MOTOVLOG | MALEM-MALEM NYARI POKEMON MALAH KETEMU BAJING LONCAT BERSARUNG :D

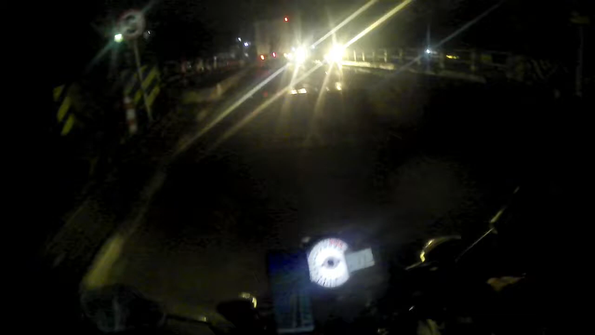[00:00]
Dan waduh, lihat ini apa ini, bajing loncat sih.
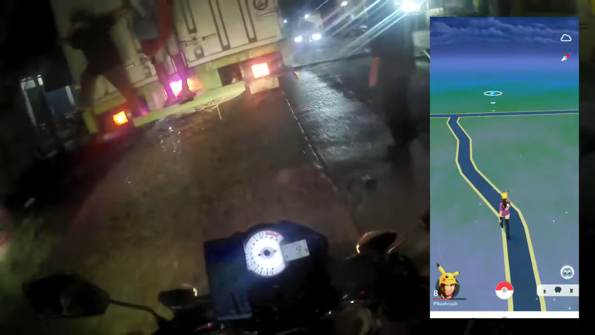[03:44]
Awas, hati-hati lu. Jatuh. Bahaya itu bocah tuh.
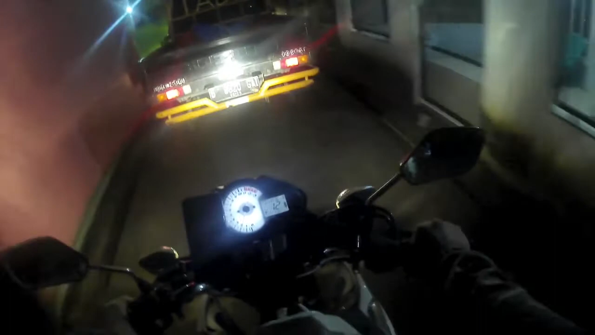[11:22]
naik-naik mobil di belakangnya nempel udah kayak cicak. Mending bisa nempel ya, kalau dia lepas kaget jatuh gimana enggak sakit tuh kepala.